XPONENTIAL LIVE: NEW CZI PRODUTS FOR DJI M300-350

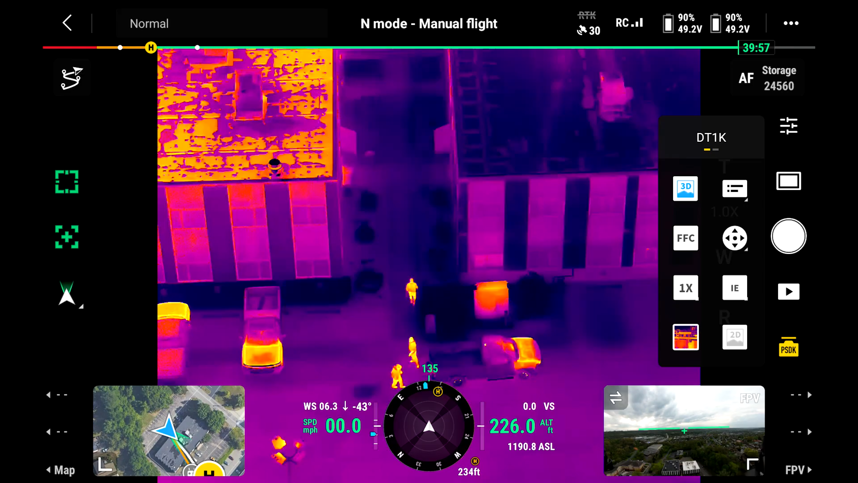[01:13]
But DT-1K is just the simplified version of a C30N, it just has the thermal camera, the single thermal camera.
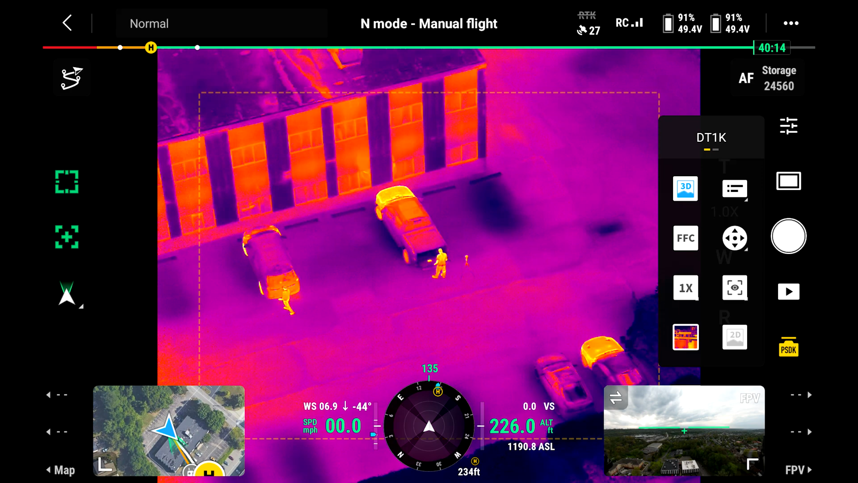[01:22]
But this camera is with 1K high resolution and you can do also 3D mapping by using the thermal camera.